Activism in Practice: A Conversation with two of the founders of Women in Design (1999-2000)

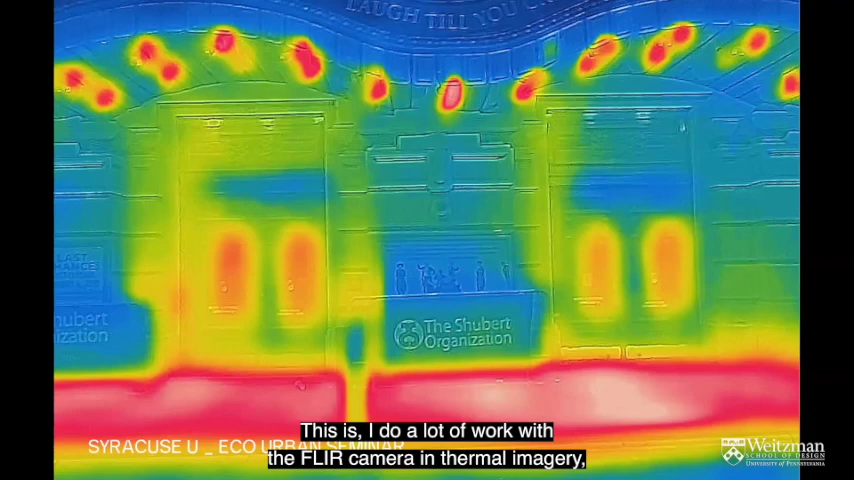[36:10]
This is, I do a lot of work with the FLIR camera and thermal imagery, studying it in different ways with the students as they get to know New York City.
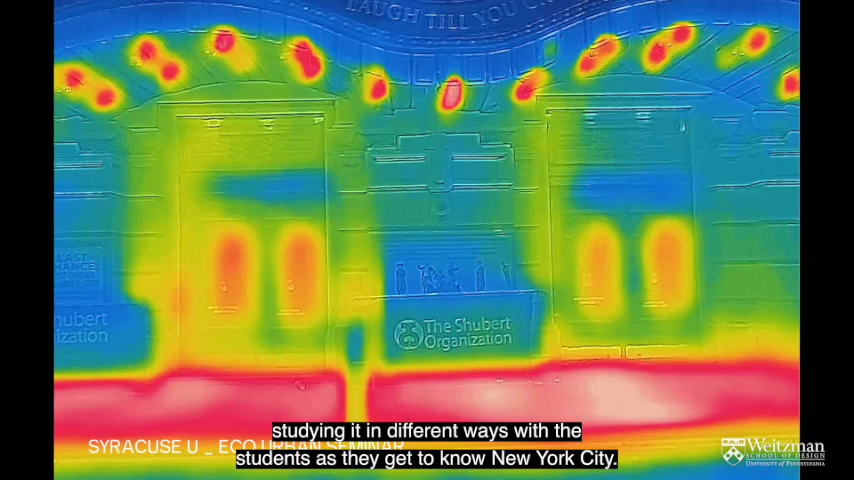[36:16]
And here's Broadway where we, it's interesting,
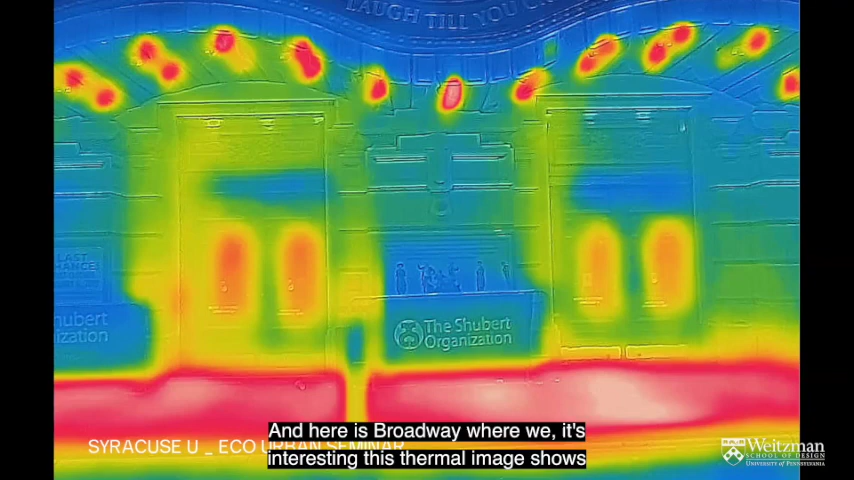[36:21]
this thermal image shows that the sidewalks are heated. We had no idea, but the thermal image shows it.